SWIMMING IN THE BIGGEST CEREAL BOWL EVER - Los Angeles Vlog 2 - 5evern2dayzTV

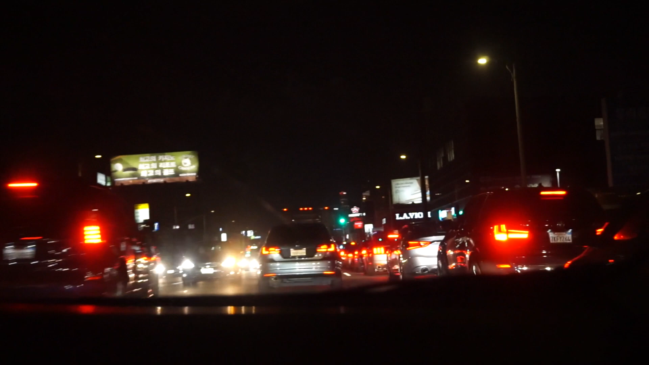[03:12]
No, but in the past 5 seconds, we almost got into one because of those two cars over there. Yeah.